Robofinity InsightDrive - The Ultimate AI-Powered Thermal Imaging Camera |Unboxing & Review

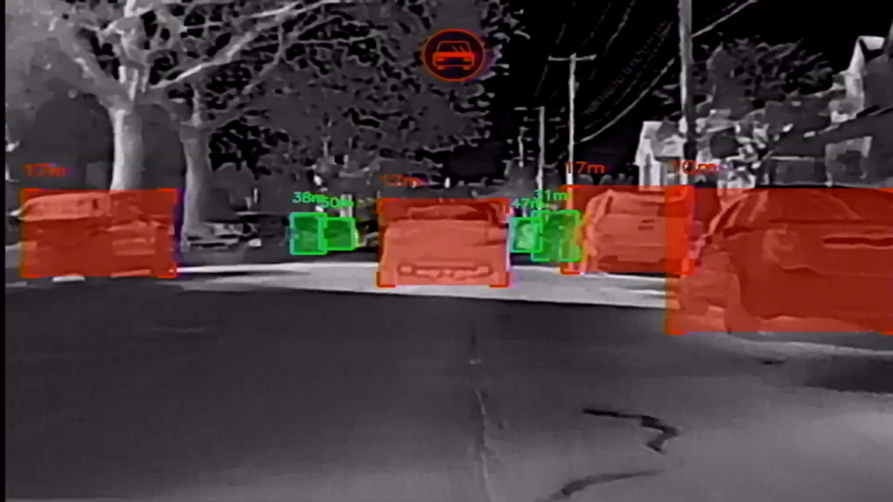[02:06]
and animals in real time highlighting potential hazards
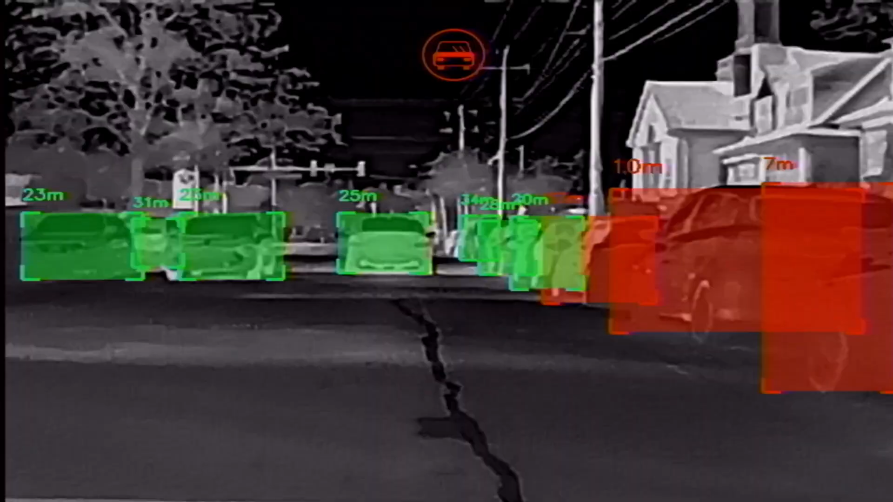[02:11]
with distinct colors so you will always know what's around you
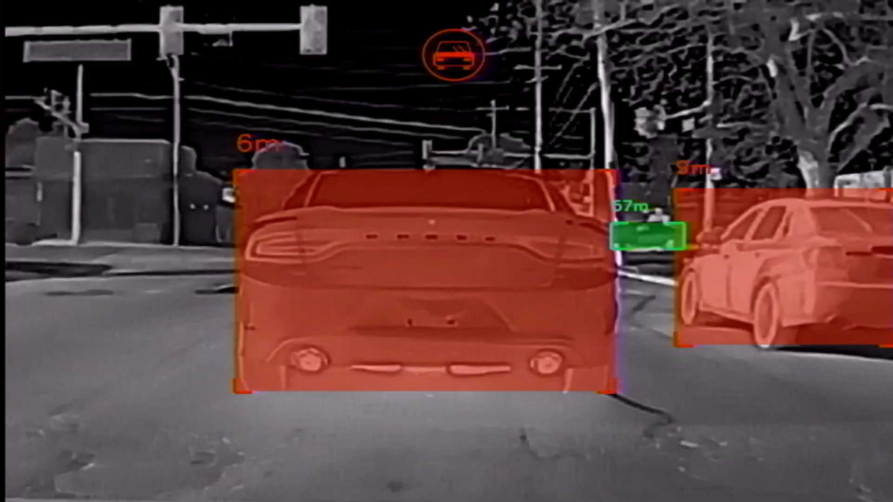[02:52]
ambient light notifications to reduce the need to constantly check the screen letting you focus on the road another great feature is the ability to customize alert distances depending on road conditions